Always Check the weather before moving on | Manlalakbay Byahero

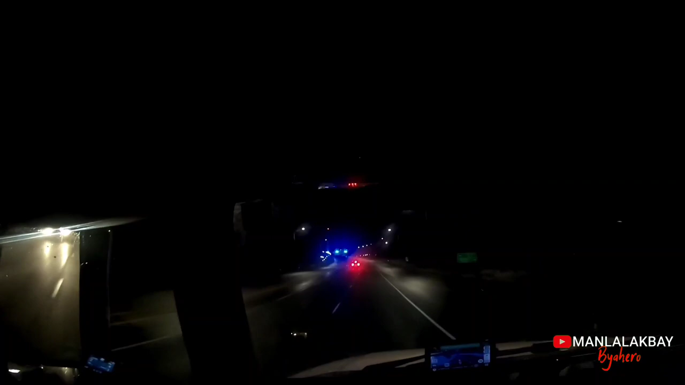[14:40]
So dito ako dadaan sa 11. Kasi unang-una mabigat yung load ko. So mas makonsumo ako ng fuel dyan sa ahon. So kaya dito ako dadaan sa patag para hindi siya magkaroon kalakas sa fuel. At least ano siya, patag.
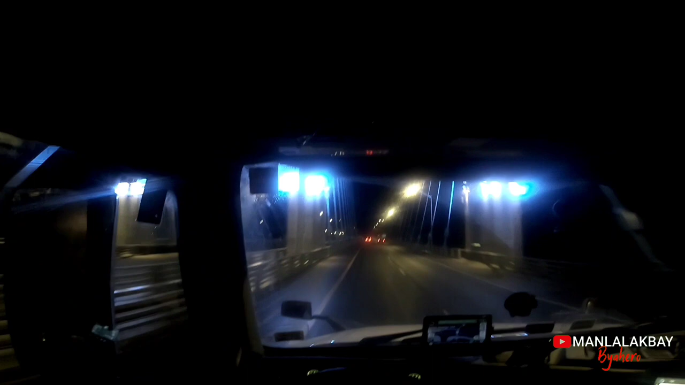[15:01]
Ayan, dito yung maghihiwalay. So, konti lang naman yung diferensya niya. 60 to 65 kilometers pagkakalam ko eh. Ang diferensya ng layo. Pero yung takbuhan mo naman sa ahon, pagka ganito mabigat, matagal. Kasi sobrang bigat ng load ko. Yan, diretso 17.
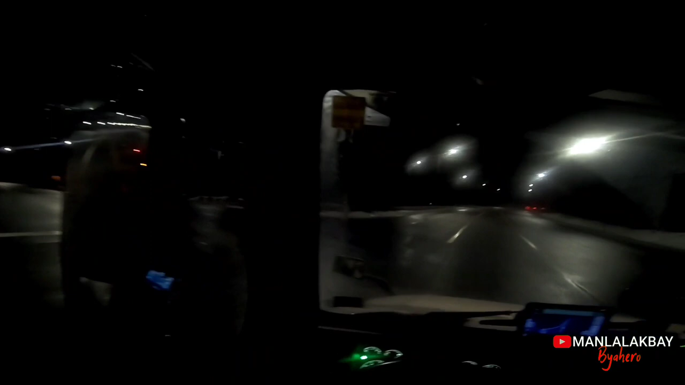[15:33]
Dito ko dadaan sa kabila. Maraming dumadaan din dito ng mga truck driver, lalo yung ibang company. Meron kasing company na ayaw nila magpadaan sa 17. Kasi nga naman yung fuel consumption dyan, pagka mabigat, malakas.
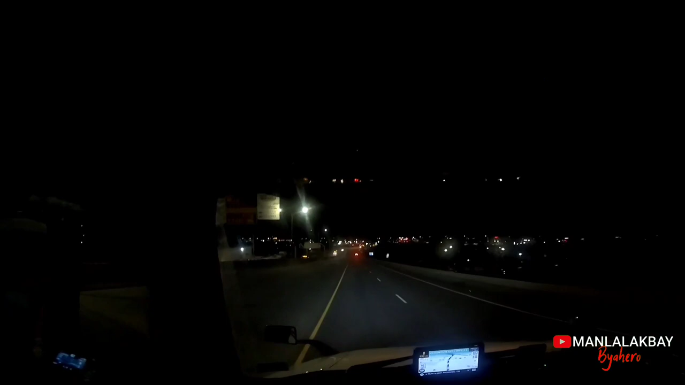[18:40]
So dito, paglusong na paglusong mo, stop light agad. Kailangan aware.